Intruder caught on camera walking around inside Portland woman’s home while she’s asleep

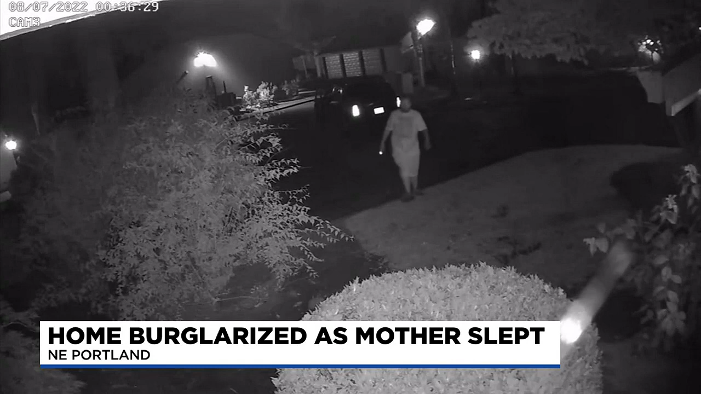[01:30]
A woman who lives near Misha says her apartment was targeted the next night. Here's video that she captured on her camera. Misha thinks it looks like the same man. The demeanor of the man just really made me feel like he was somebody in the neighborhood. Area residents are keeping an eye out for each other now.